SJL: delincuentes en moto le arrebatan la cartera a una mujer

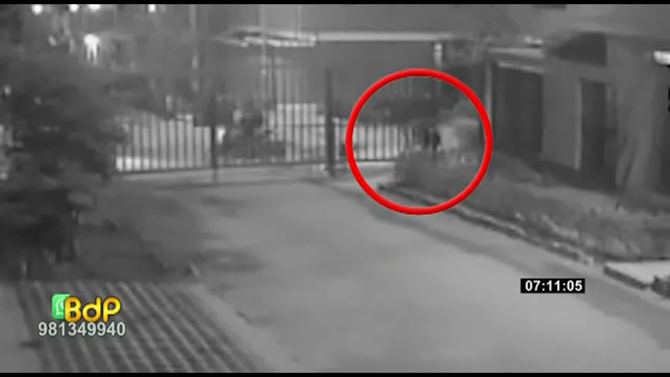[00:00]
Juan de Lurigancho, allí dos ladrones en motocicleta arrebataron la cartera a una mujer. La víctima se resistió al robo e intenta correr,
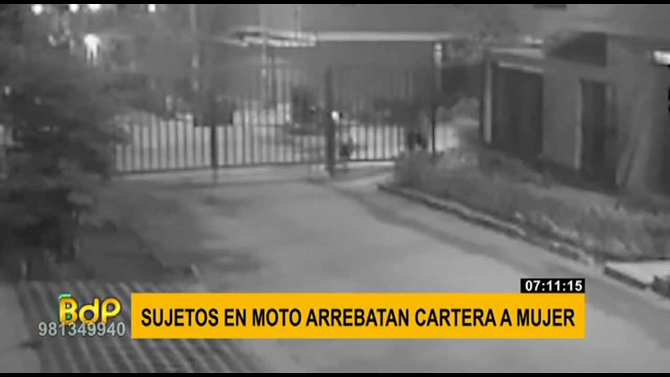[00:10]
incluso lanza su cartera para evitar que este delincuente se la lleve, pero cualquier intento fue en vano. Sin embargo, el sujeto se apoderó de ella, ahí lo vemos, y huye. La mujer también trata de correr detrás de él, pero estos sujetos fueron más rápidos y fugaron en una moto. Mientras que en San Juan de Mirafol.